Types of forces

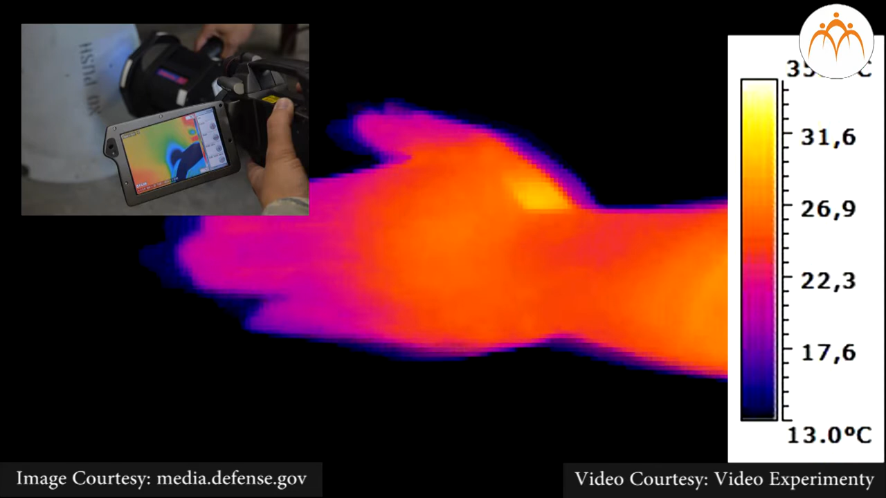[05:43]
On screen: scale bottom 13.0°C
Very hot areas are indicated by yellow color and colder areas are indicated by violet color.
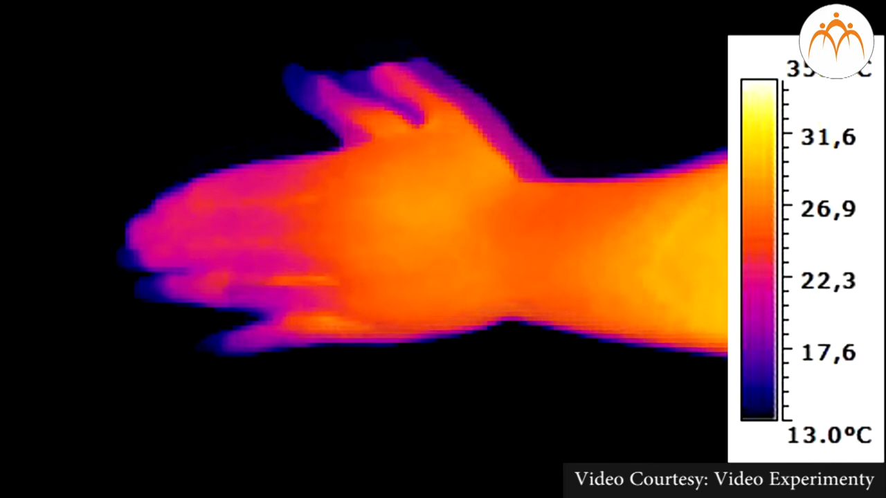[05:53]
On screen: scale bottom 13.0°C
You can see the yellow region where heat is generated due to friction. Let us take this compass box.